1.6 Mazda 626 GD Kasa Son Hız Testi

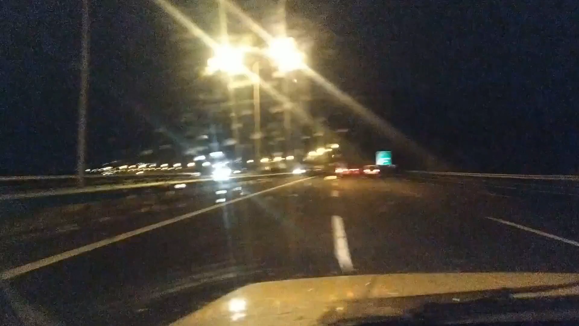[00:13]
Arkadaşlar merhaba. Mazda 6'yı Malta ile hız testi yapacağız şimdi. Bakalım kaç kilometre hıza çıkıyor. Göreceğiz.
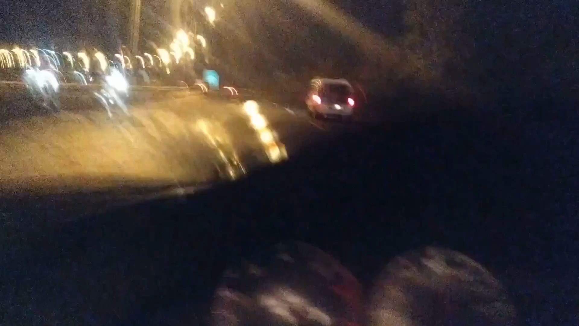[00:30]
Şimdi 110-120 aralığında gidiyoruz. Yolu düzgün bulunca hız testine başlayacağım. Düz bir yolda. Önümde de araba olmaması lazım. Bakacağız bakalım. Kaç kilometre hıza çıkıyor. Evet şimdi bir düzlük buldum arkadaşlar otobanda. Basmaya başladım.
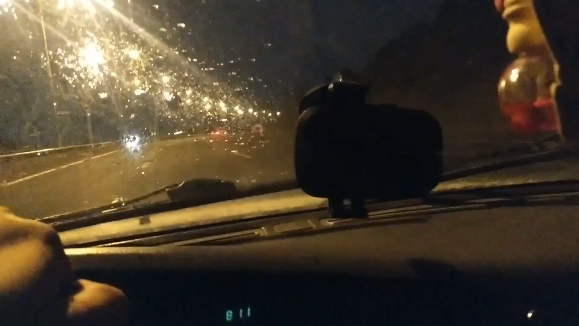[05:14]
Bazıda 626 ile sonuç testi yaptık. Aslında sonuç testi değil ama. Yüksek üst testi.
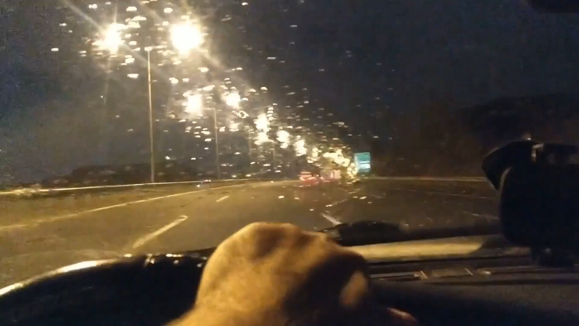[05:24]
Bu şekilde. Yani yağmurlu bir hava. Gece ıslak yol. Ama 180'i direksiyon titremeden yapıyor maşallah. Hepinize iyi akşamlar diliyorum. Hoşçakalın.